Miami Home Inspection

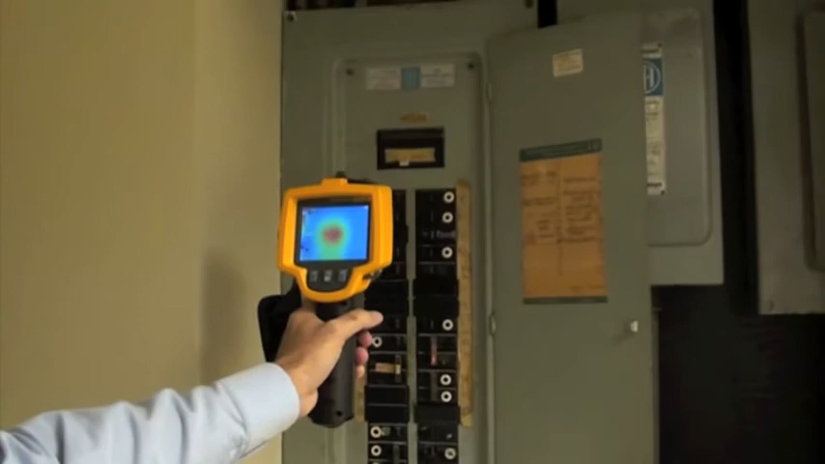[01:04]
Something that wouldn't show up on a regular visual inspection. You wouldn't be able to tell that it's overloaded but with the infrared inspection you can see that there is a problem and you know exactly where the problem is.
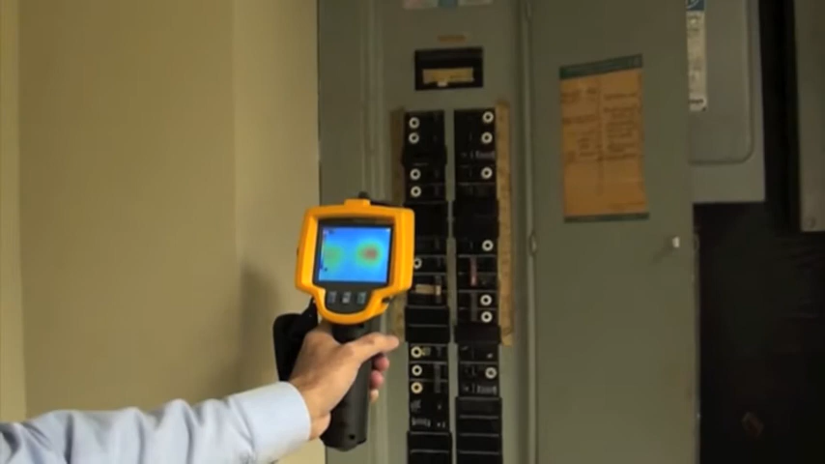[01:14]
It saves you time and money and it can avoid a costly fire.